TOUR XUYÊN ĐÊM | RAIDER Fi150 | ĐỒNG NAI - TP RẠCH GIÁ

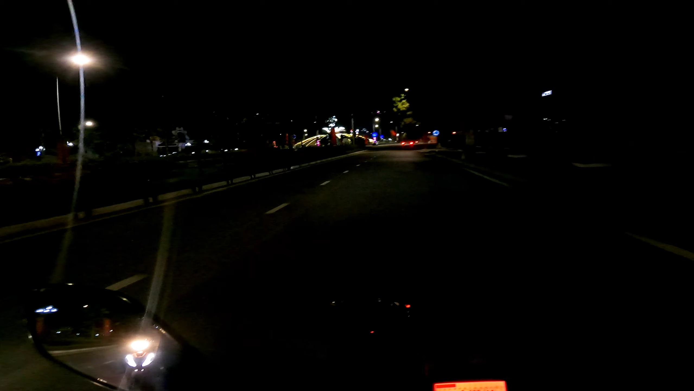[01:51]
Tới đây là ngay huyện Nhân Trạch đó các bạn. Ngay dòng xe đây là trung tâm huyện Nhân Trạch. Mình đi thẳng luôn là xuống phà Cắt Lái.
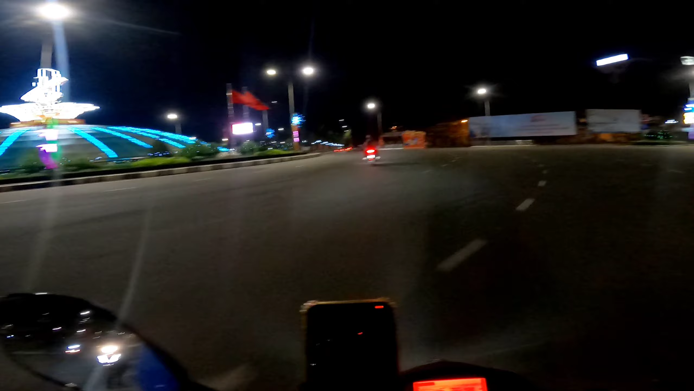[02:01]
Đây là trung tâm huyện Nhân Trạch.
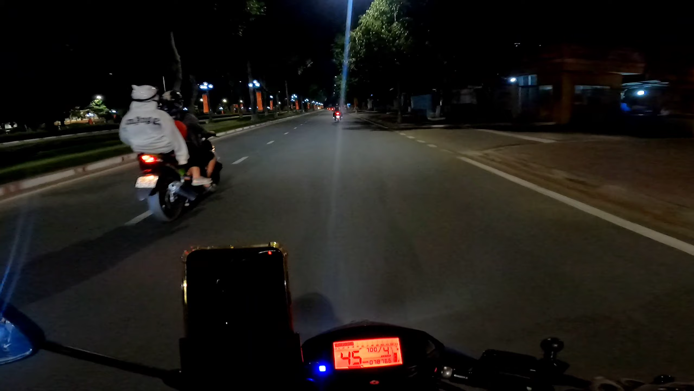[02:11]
Mình có mặt tại huyện Nhân Trạch là 7 giờ đúng luôn các bạn. Ngay đây là thường xuyên công an huyện Nhân Trạch bắn tốc độ các bạn.
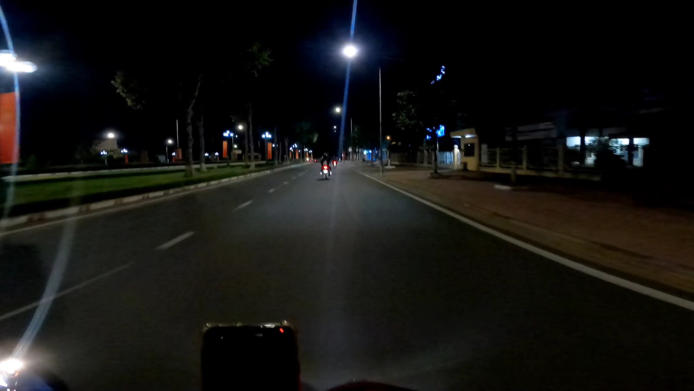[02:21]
Mà ban đêm mình không biết có bắn tốc độ hay không, chứ ban ngày là thường xuyên luôn các bạn. Các bạn nào đi từ thành phố qua hay là từ ở Long Thành hay đi ngang cái đoạn này á, là mình chú ý cái đoạn này các bạn. Nên mình đi đúng tốc độ cái đoạn này.
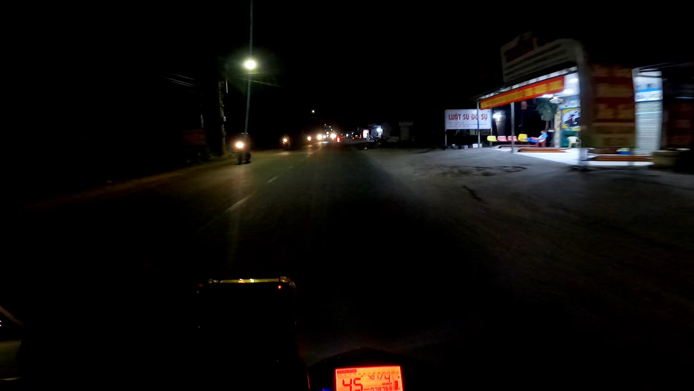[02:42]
Giờ bắt đầu là 7 giờ 25 phút, mình đang có mặt tại phà Cắt Lái các bạn ơi.
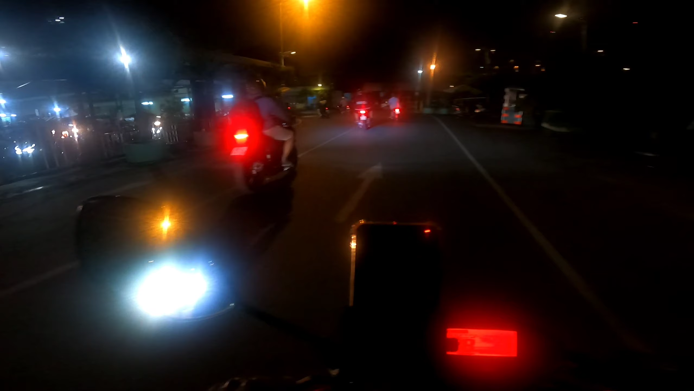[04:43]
Mình giờ bắt đầu mình tới bên đây là tới thành qua đây là ở bên đây là Sài Gòn nha các bạn. Sài Gòn như là quận 2 hay sao á. Mình chạy lại chút xíu tới dòng xe, bắt đầu mình đi đường Nguyễn Văn Linh qua cầu Phú Mỹ.
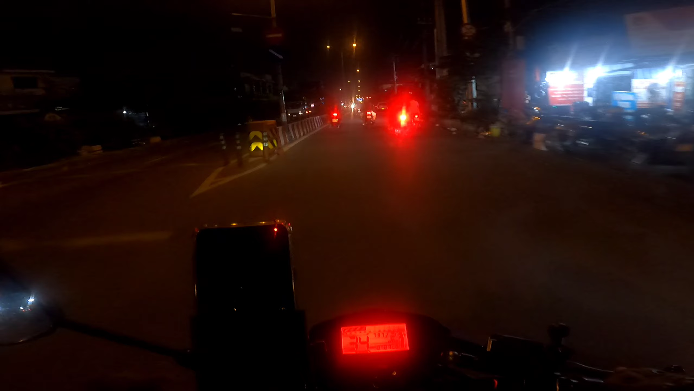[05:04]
Mình đang lên cầu Phú Mỹ các bạn ơi.
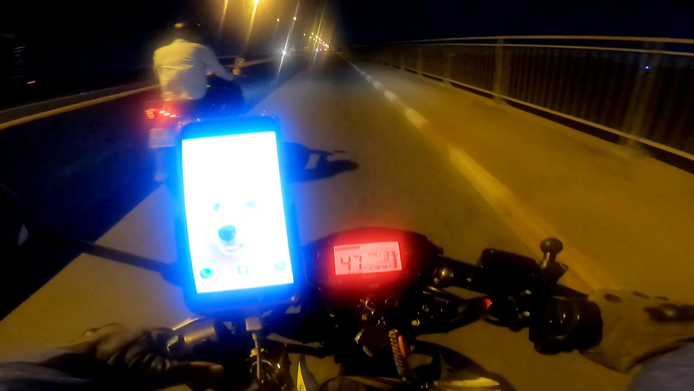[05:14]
Đang lên cầu Phú Mỹ lúc 7 giờ 48 phút. Là 19 giờ 48 phút đêm đó các bạn.
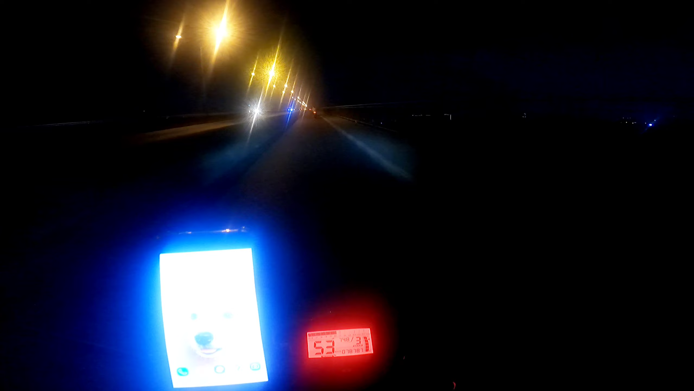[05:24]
lên từ lên cao từ lên ngay chỗ mà đỉnh cầu các bạn, nhìn xuống Sài Gòn đẹp lắm các bạn. Chắc có thể là mình quay các bạn không xem được, không thấy được.
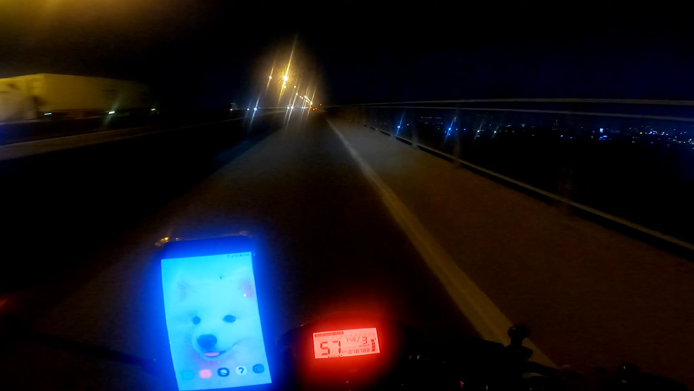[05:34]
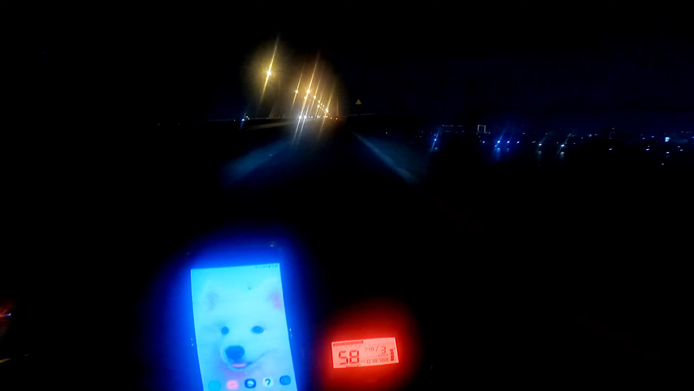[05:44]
Nhà này có thể tối các bạn xem cũng không thấy rõ lắm.
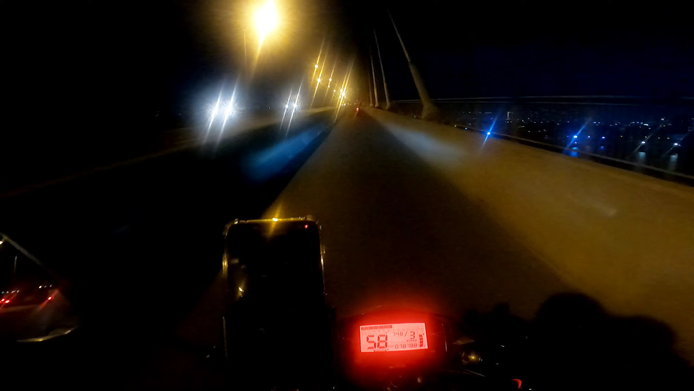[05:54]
Đang nhìn xuống các bạn, nhìn xuống Sài Gòn. Qua cầu là tới quận 7 rồi.
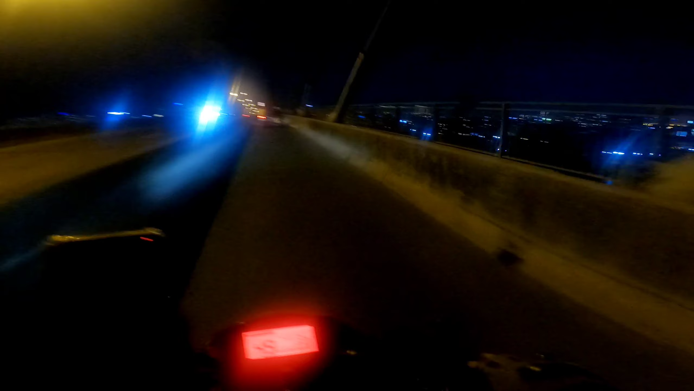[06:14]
Mình bên đây là quận 7 các bạn. Đó, đẹp quá, mấy tòa nhà cao ghê không. Rất là đẹp các bạn. Đang từ ở trên cầu nhìn xuống trung tâm thành phố Sài Gòn. Qua cầu Phú Mỹ là tới quận 7 các bạn.
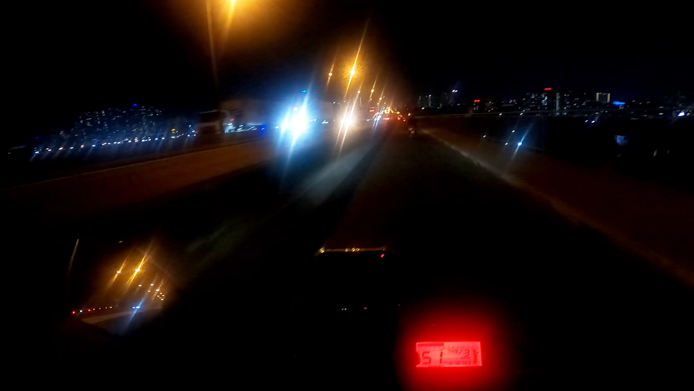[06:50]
Cầu Phú Mỹ này ban ngày là xe rất là đông các bạn, xe những xe công, xe chở hàng, xe tải rất là đi đường này nhiều đó các bạn. Mùng đêm giờ này là ngấp lại với lại lễ các bạn, đang lễ bắt đầu người ta nghỉ nhiều nên mình đi thông thoáng hơn.
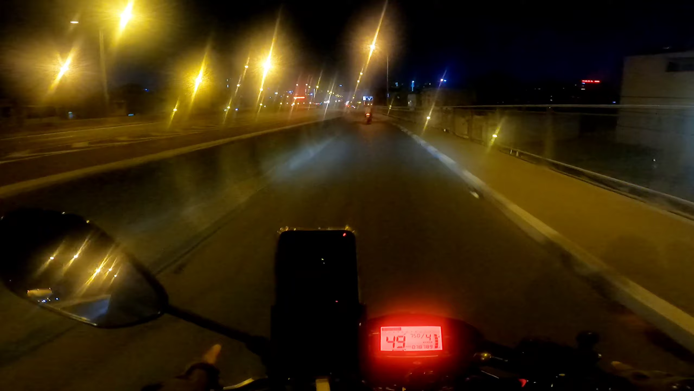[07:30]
phải mình đi vòng vô ngã tư xong mình vòng lại các bạn. Ngay đây nè, trước xe máy đi vô cái vô bên đó các bạn, đi thẳng lên cầu luôn, mình không có đi vô bên ngã tư. Cái ngã tư đó là kêu đường gì mình cũng không nhớ các bạn, mình phải chạy xuống tới ngã tư quẹo phải xong rồi bắt đầu mình mới ra lại đường Nguyễn Văn Linh các bạn.
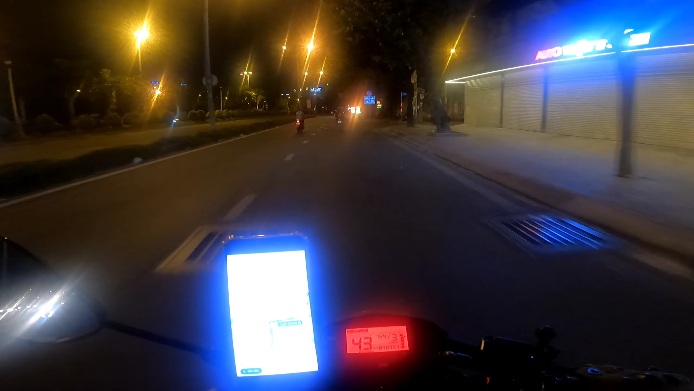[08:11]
hướng về huyện Bình Chánh các bạn. Bên đây là trung tâm, ở đây bên đây là quận 7. Mình mới vừa ra là quốc lộ 1 các bạn. Hết con đường Nguyễn Văn Linh rồi tới ra quốc lộ 1 rồi các bạn. Giờ hướng về miền Tây. Đó, giờ ra quốc lộ 1 mình giờ quay cho các bạn xem đêm
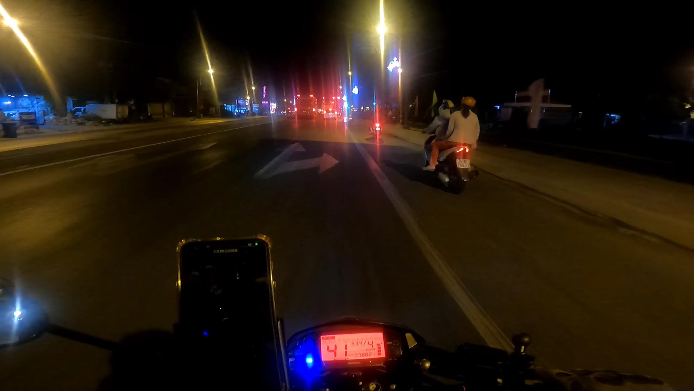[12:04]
Ở cổng chào huyện Bến Lức này nhiều kỷ niệm của mình lắm các bạn.
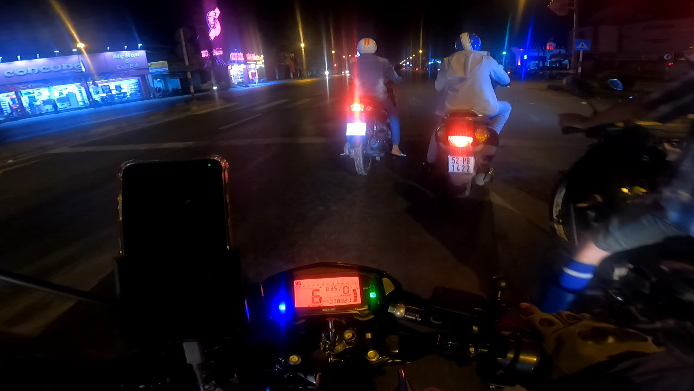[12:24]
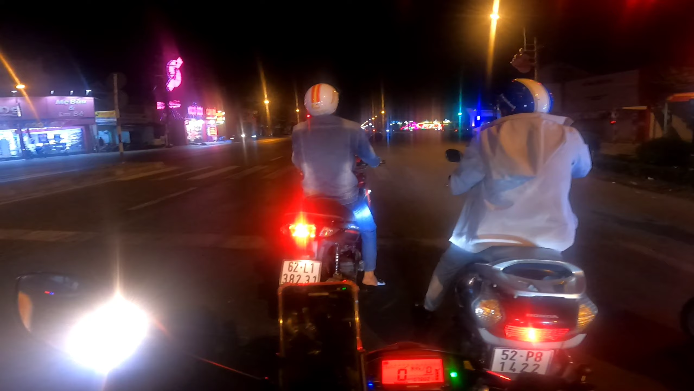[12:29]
Cổng chào huyện Bến Lức nha các bạn. Đang lên cầu Bến Lức các bạn. Bên đây là cầu cũ, bên kia là cầu mới. Cái hướng mình đang về miền Tây là cầu cũ các bạn. Hướng ngược lại là cầu mới.